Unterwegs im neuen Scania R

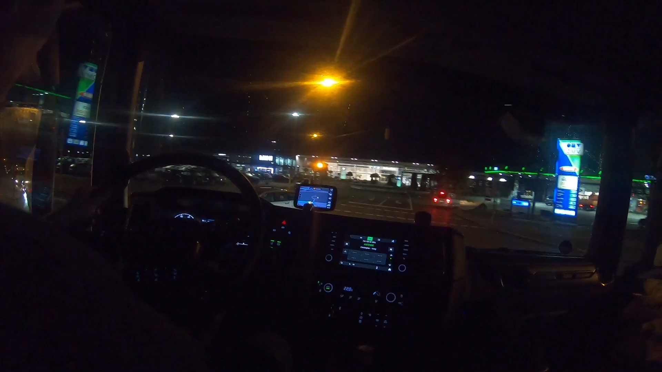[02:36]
Also das ist schon wieder auf jeden Fall eine deutliche Verbesserung zum alten Scania R.
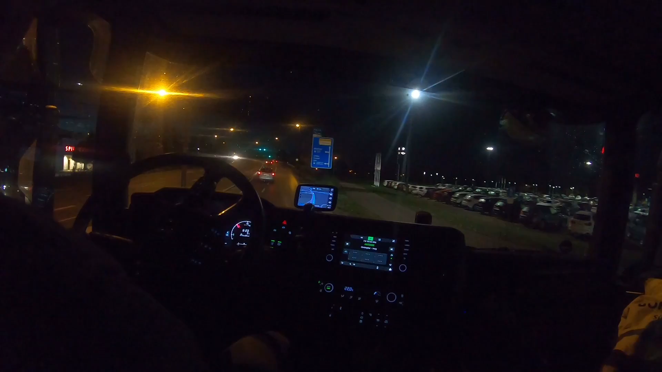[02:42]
Wenn ich überlege, dann gibt es noch mal eine Nummer größer. Und mit V8. Ich glaube, dann wäre der ganz, ganz schön in Richtung Lieblings-LKW unterwegs. So, alle wieder, kurz zwei Gänge hochgeschaltet.
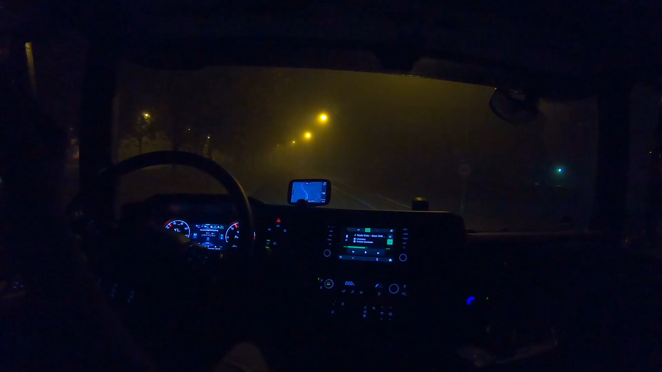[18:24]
Oh! Boah! Ich habe vorhin mit dem Sascha vernünftig telefoniert. Der hat mir ein bisschen geholfen. Der ist es ja gewöhnt, solche Arbeitszeiten. Für mich ist es ja vollkommen neu. Das ist hier wieder so eine Ampel. Mitten in der Nacht. Einfach rot. Ich kann gleich stehen bleiben. Juhu! Grün! Grün! Grün! Komm schon! Grün! Grün! Jetzt wird es für die Links-Abbieger, die dürfen jetzt fahren.
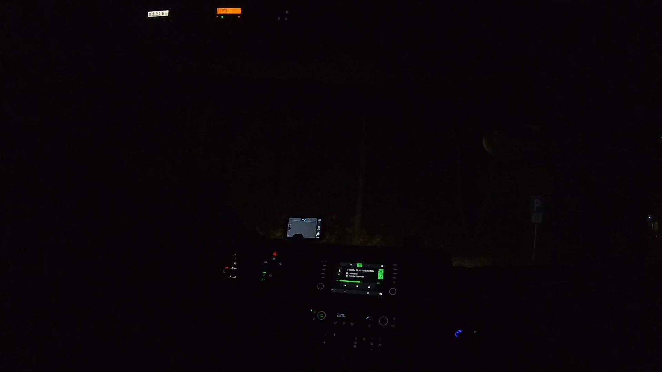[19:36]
Oh, meine Güte. Was ist denn hier los? Was ist denn hier los? Der kann ja gar nichts mehr, der Junge. So, jetzt aber. Ich habe nicht gesehen, dass rechts auch eine Linie ist. Ich dachte, die haben nur links eine hingemalt.